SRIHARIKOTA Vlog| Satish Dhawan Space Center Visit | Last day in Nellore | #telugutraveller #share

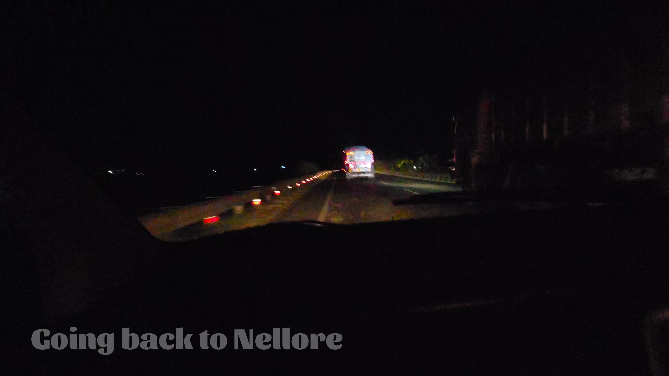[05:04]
గూడూరులో చిన్న బ్రేక్ తీసుకున్నాము, ఇక్కడ నుండి మళ్ళీ నెల్లూరు.
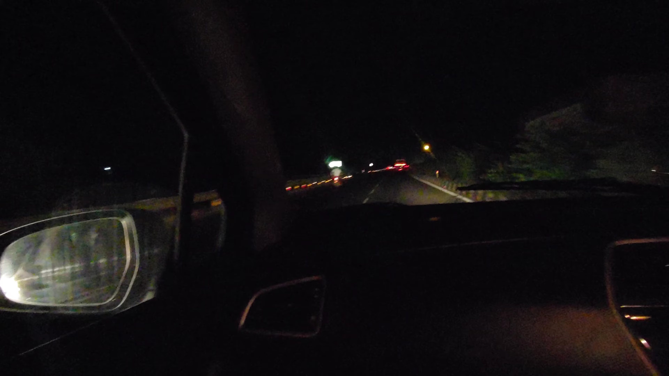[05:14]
గూడూరు జస్ట్ నౌ వీ హ్యావ్ క్రాస్ గూడూరు. సో దిస్ ఇస్ హైవే అన్నమాట.